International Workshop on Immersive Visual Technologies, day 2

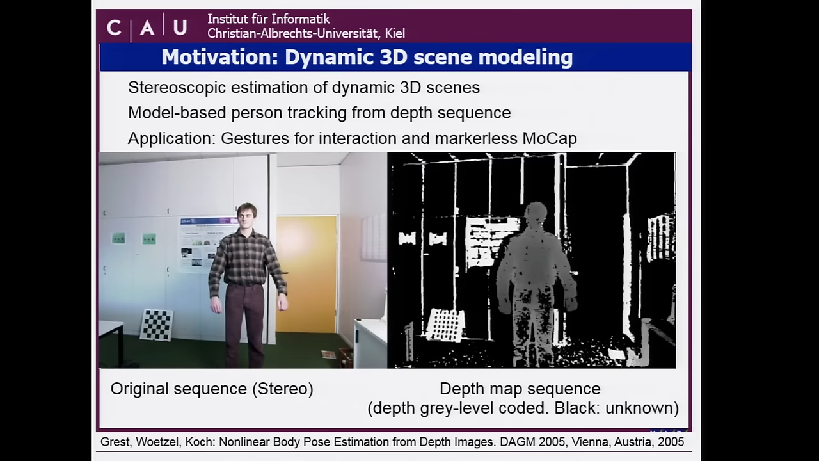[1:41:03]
You see it's not perfect. But if you have an avatar,
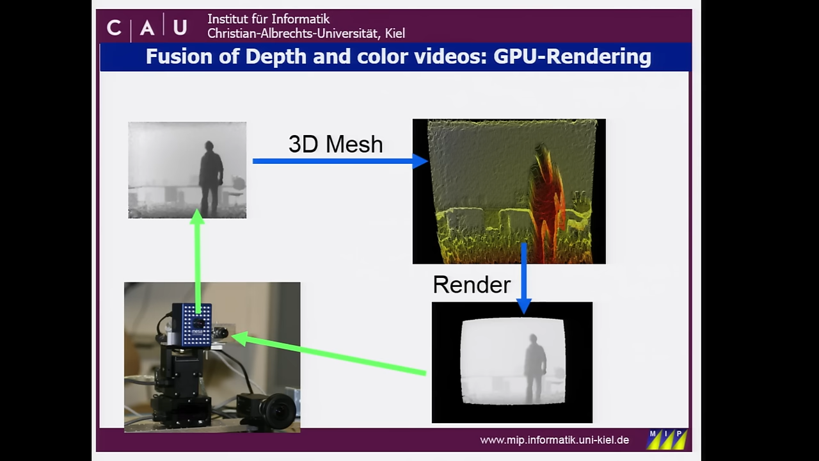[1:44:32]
And this can be done in real time on the GPU, and this is actually our working horse. I will show you some applications now where we use this process of first having a calibrated camera head.
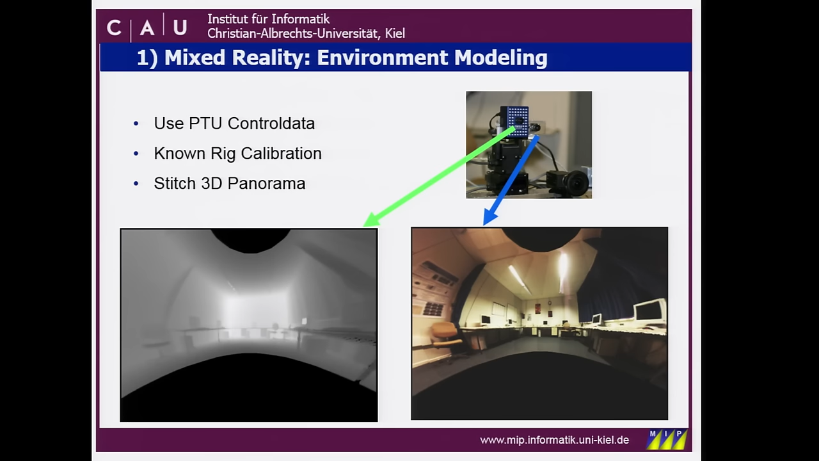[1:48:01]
And it will not be correct if you move away, but it gives a good estimate of depth. So let me run now. I have put, it's a bit longer video, I put it into a few chunks. And I first show you how we generate our background model. And then how we put in, for example, objects and do some lighting stuff and do some interaction.
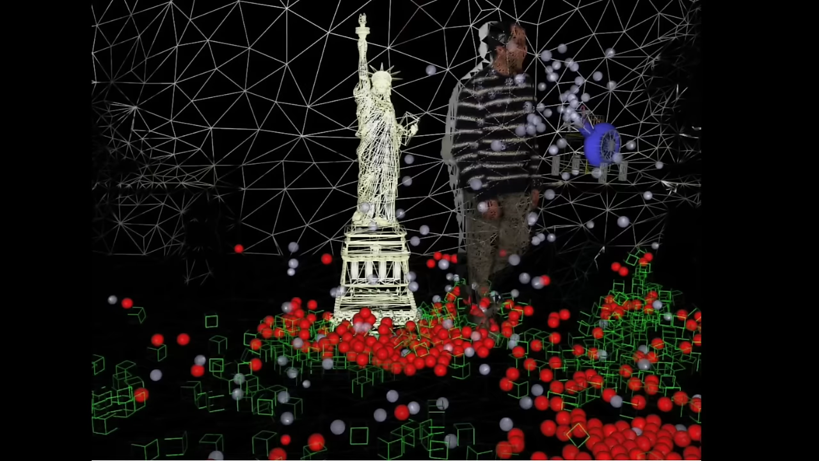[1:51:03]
You can see this is the background.
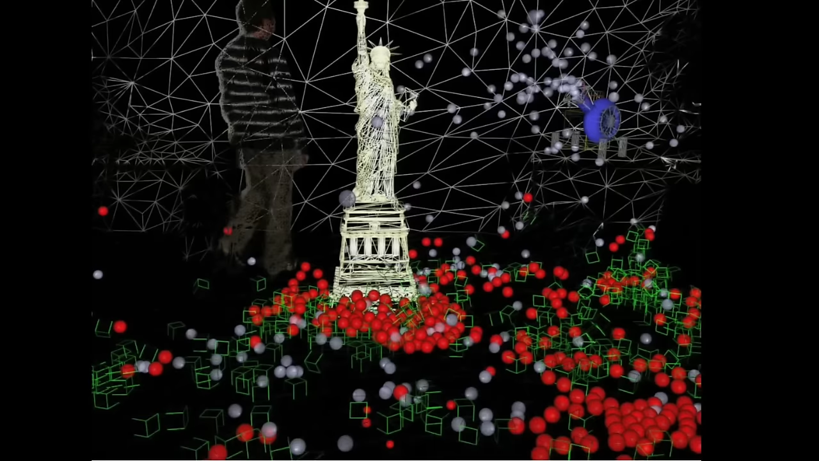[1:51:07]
Therefore, the geometry of background and dynamic foreground is represented as triangles and collisions are computed using a standard physics engine.